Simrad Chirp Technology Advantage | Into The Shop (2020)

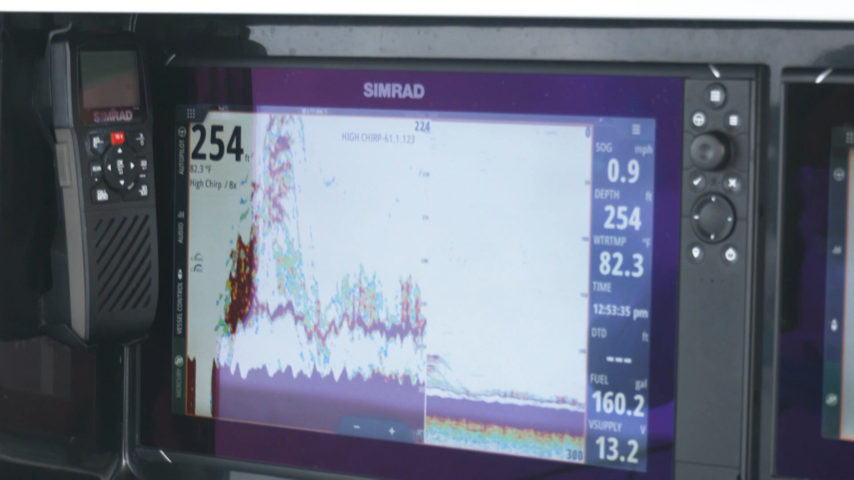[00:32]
On screen: depth 254 ft, water 82.3°F, speed 0.9 mph
But now, with the new Simrad on your boat, it's loaded with the new Chirp technology. And what's Chirp?
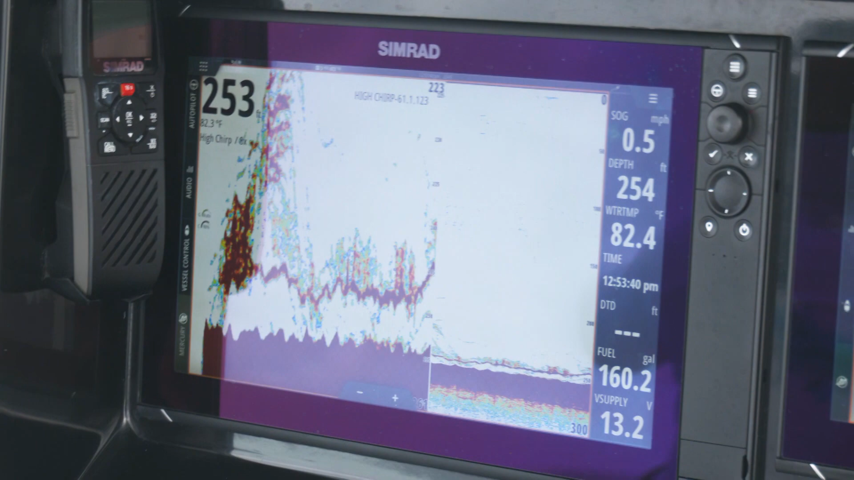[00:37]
Chirp is just another way of separating targets that are mixed close together. So, instead of traditionally pulling out there, marking a bunch of fish, going, wow, there's fish here, now we can decipher bait from the predators?
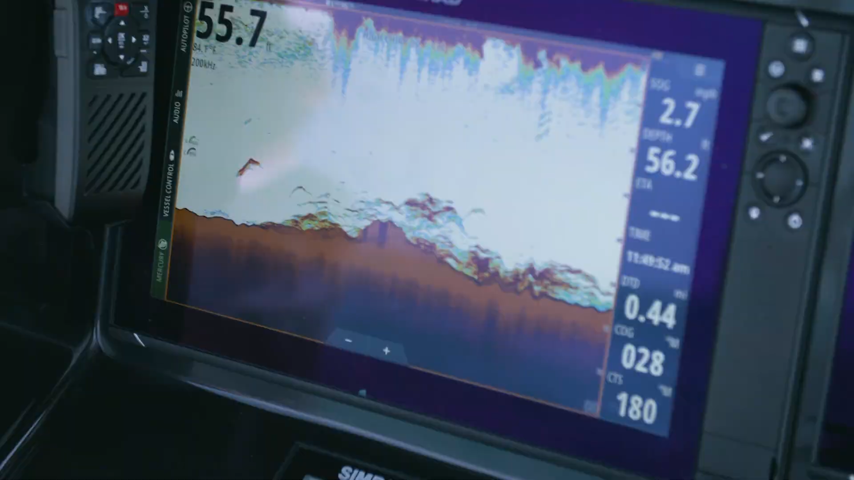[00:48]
If we're looking for a big king or a sail on a wreck,
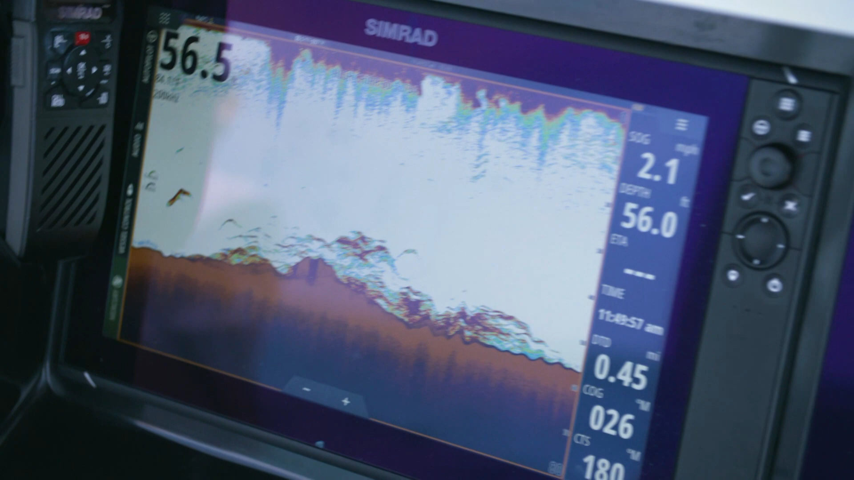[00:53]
On screen: speed 2.1 mph
you can instantly get on top of this wreck, do your grid, say, here's the bait here, and look, there's three big boomerangs. What are they going to be? They're going to be predators. They're going to be barracuda, kingfish, wahoo, sails.
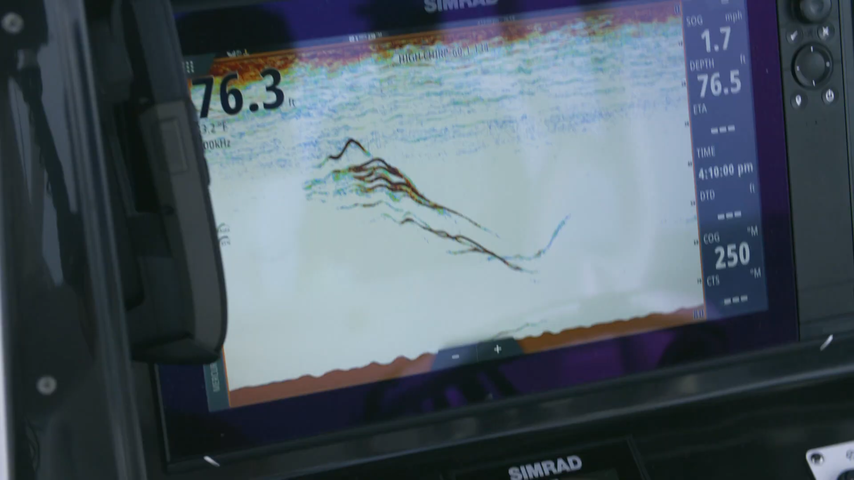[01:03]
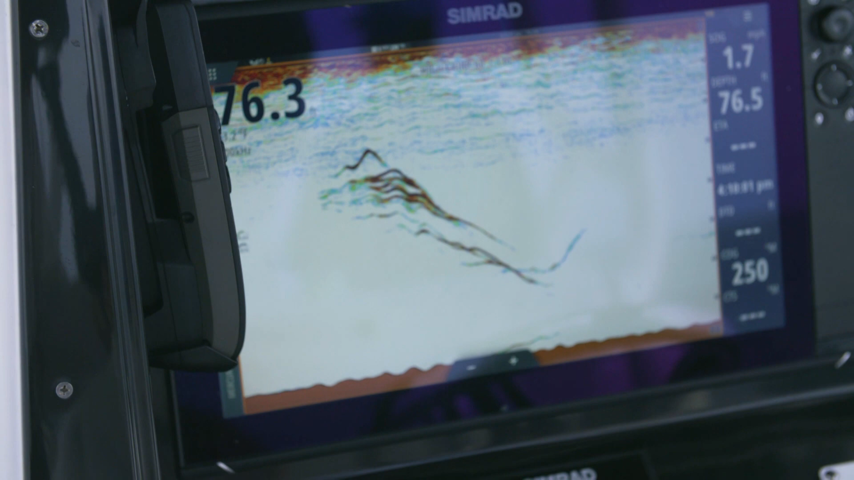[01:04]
So, the Chirp technology, with the few little adjustments on your game, pulls the actual targets out as boomerangs.
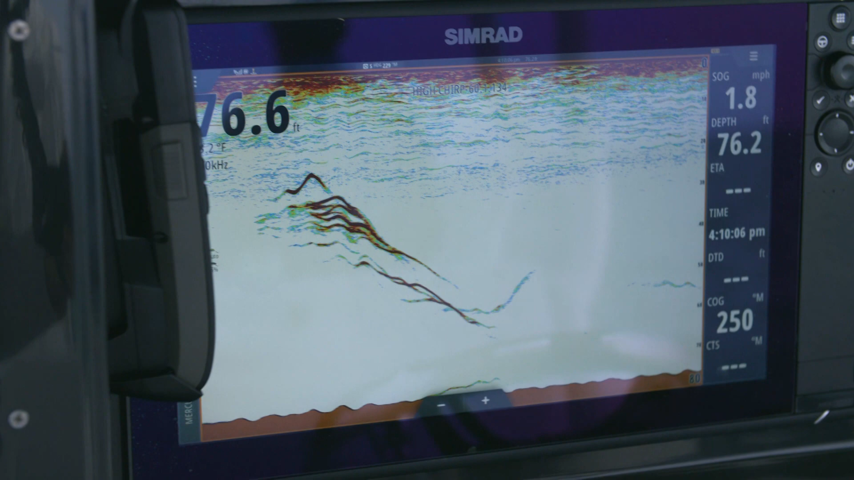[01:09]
On screen: speed 1.8 mph
And now we know when we come on a wreck, whether it's just a school of sardines or school of sardines with a pack of sails, wahoo, or predators, whatever we're after to make our clients happy.
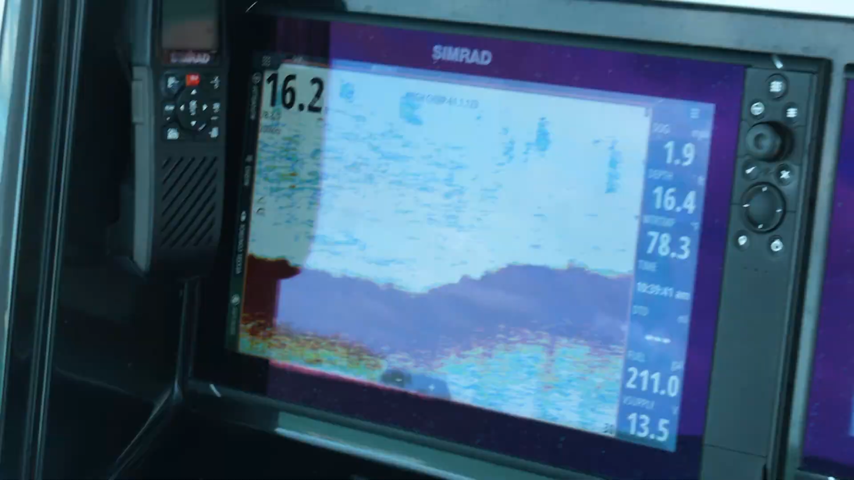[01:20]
Whenever you can isolate out the predators from the bait and the wreck itself, you know what I mean?
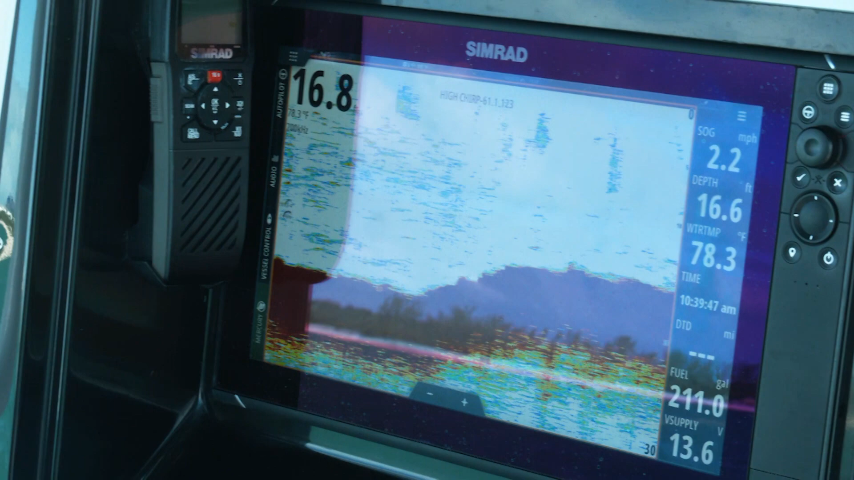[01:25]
On screen: water 78.3°F, speed 2.2 mph
You're actually going to be able to pick these three things apart instead of just one big blob.